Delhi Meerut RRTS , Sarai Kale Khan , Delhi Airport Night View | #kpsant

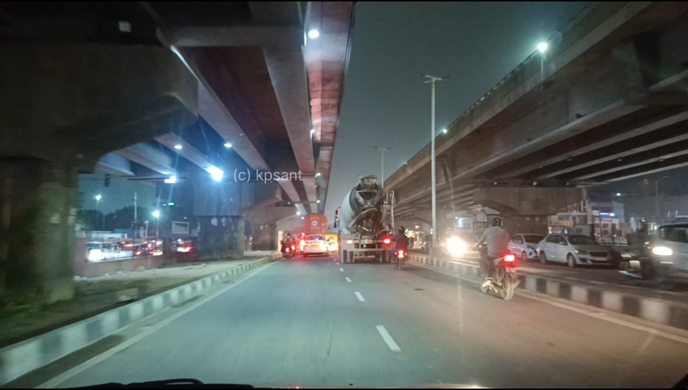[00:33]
हेलो एवरीबॉडी, कैसे हैं आप सब? आई होप अच्छे होंगे। मैं केपी संत आप सभी का न्यू वीडियो में स्वागत करता हूं। दोस्तों, आज मैं आप लोगों को दिखाने वाला हूं दिल्ली मेरठ RRTS कॉरिडोर जो बनाया जा रहा है।
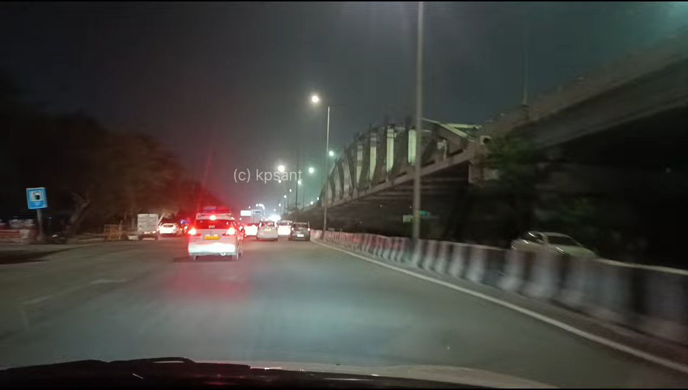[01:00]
दोस्तों, निजामुद्दीन से ये स्टार्ट होता है, यानी कि सराय काले खां से स्टार्ट होती है। तो दिखाते हैं आपको नाइट व्यू के यहाँ पर क्या कुछ वर्क चल रहा है अभी RRTS का, तो वो आप सभी को देखने के लिए मिलेगा।
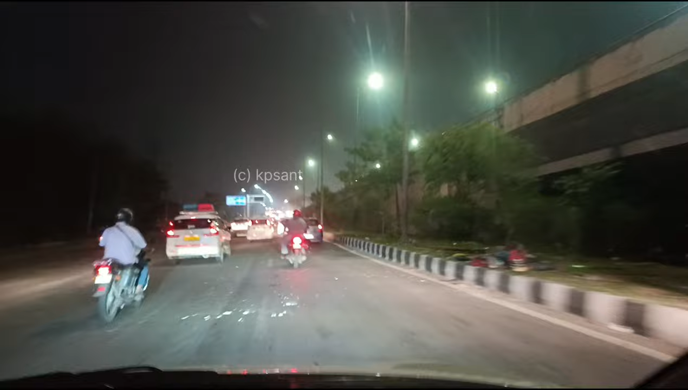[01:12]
तो बने रहो आप सभी, दिखाते हैं आप सभी को चल के। ये फ्लाईओवर देखो नया बनाया गया है PWD द्वारा, यानी कि दिल्ली सरकार ने बनवाया है। दोस्तों, PWD ने बनाया है। देखो कुछ ये कंस्ट्रक्शन चल रहा है अभी सराय काले खां RRTS पे।
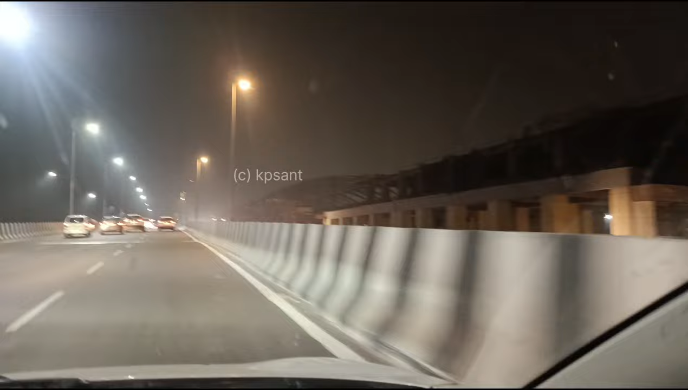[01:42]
दोस्तों, कौन कोच लेवल पे अभी काम चल रहा है जोरों शोरों से। फ्लोरिंग वर्क हो चुका है और जो स्टेशन मैन स्टेशन है दोस्तों, उस पर रूफ टॉप का जो स्ट्रक्चर है दोस्तों,
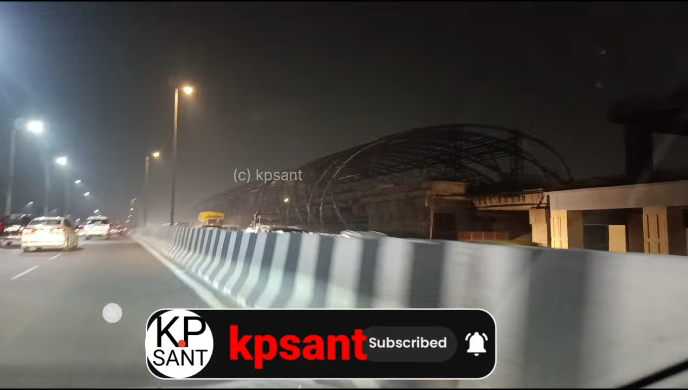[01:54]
वो बिल्कुल लगा के कंप्लीट कर लिया जा चुका है, देख सकते हो आप सभी। कुछ ये नज़ारे हैं यहाँ के, ना तो इधर से देख सकते हो, ऐसे ज़्यादा तो इधर से नहीं दिखाई दे रहा है, कुछ ऐसा है।
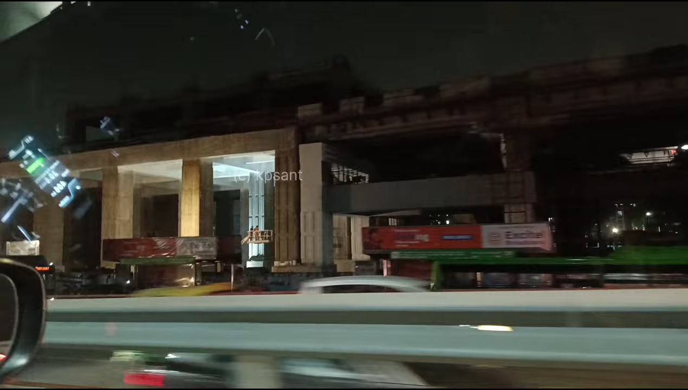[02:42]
तो देखो कुछ ऐसा है ये सराय काले खां RRTS का स्टेशन जो बनाया जा रहा है दोस्तों, ये देख सकते हो।
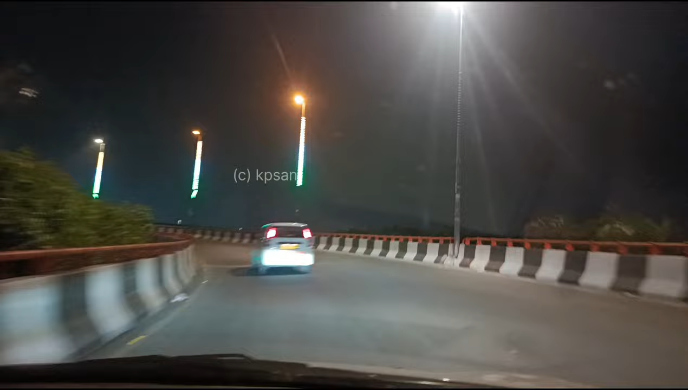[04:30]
क्यों ऐसे छोटे छोटे अपडेट आप सभी को मैं देता रहूंगा। आप देखो, अब आप लोग देख सकते हो किस तरीके से ये क्रॉस कर रहा है RRTS की लाइन, ये क्रॉस कर रही है दोस्तों RRTS बारापुल्ला को। देखो सारा बायोडक्ट जुड़ के कंप्लीट हो चुका है, मतलब दिल्ली सेक्शन में दोस्तों। देखो ये लॉन्चर है,
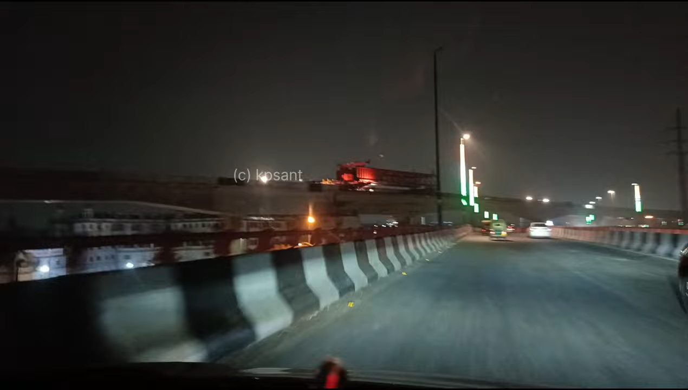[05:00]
पार्ट पार्ट करके ये ऊपर ही खोलने के बाद फिर ये नीचे उतारा जाता है, देख सकते हो आप सभी। देखो ये लॉन्चर है, दिखाई दे रहा होगा आप सभी को, देख लो ध्यान से।
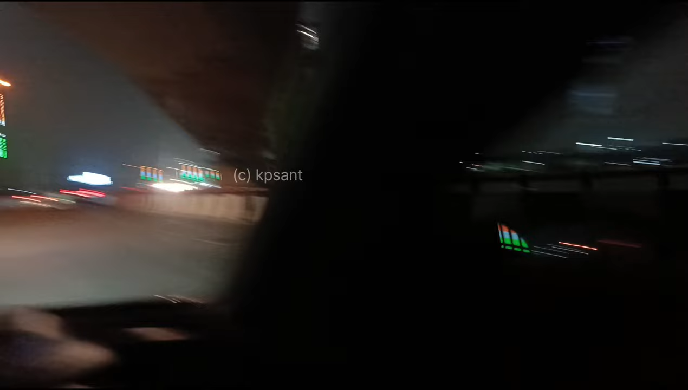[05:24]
देखो वो वहाँ चमक रहा है सराय काले खां का RRTS का स्टेशन। देखो अभी इस पर पैराफिट वॉल बनाए जा रहे हैं।